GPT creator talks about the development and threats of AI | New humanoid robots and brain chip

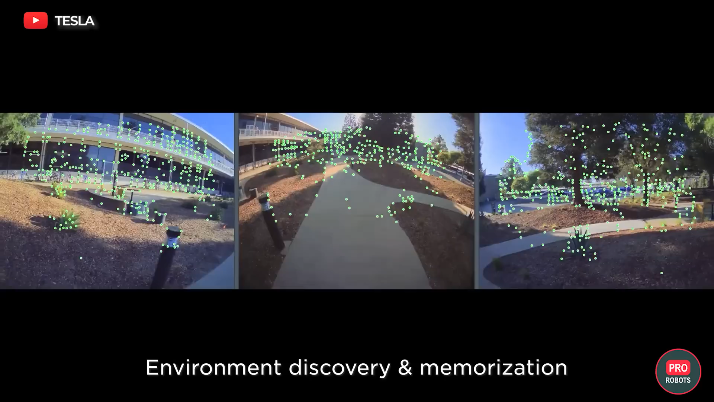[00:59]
scanning the surrounding space and memorizing it, forming a digital map of the area from a cloud of dots, and learning through demonstration that is the robot learns in a simulation on a data set created by recording human actions.